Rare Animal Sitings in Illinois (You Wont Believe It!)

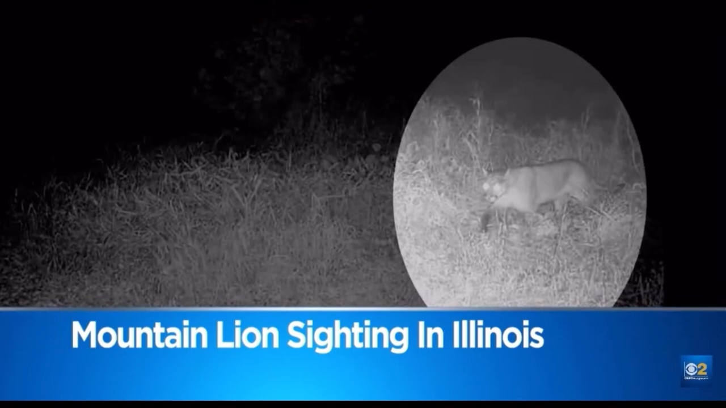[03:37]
Last week, cameras spotted this mountain lion on a property in western Illinois. You've got to see this.
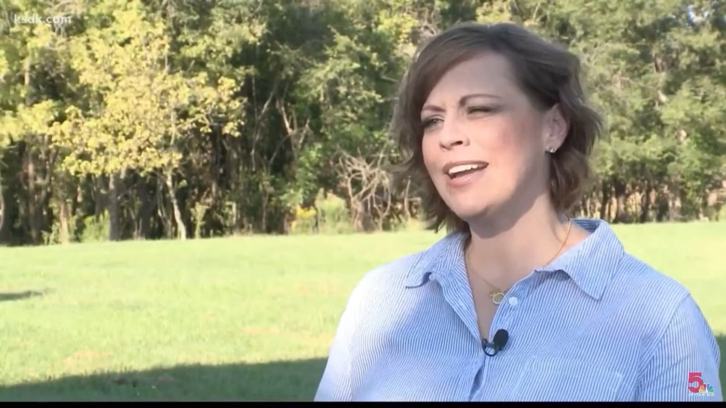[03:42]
And kind of the question right now is if it's a bobcat or a cougar. 841, big excitement over what you're looking at. A big cat sighting in Will County.
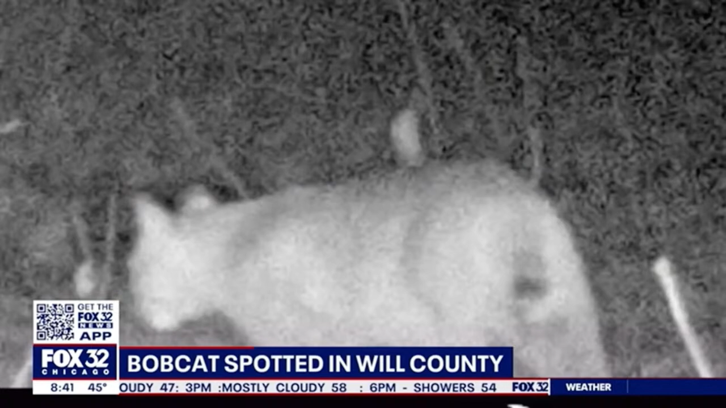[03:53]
For the first time, a camera at the Sand Ridge Savannah Nature Preserve captured this bobcat passing by.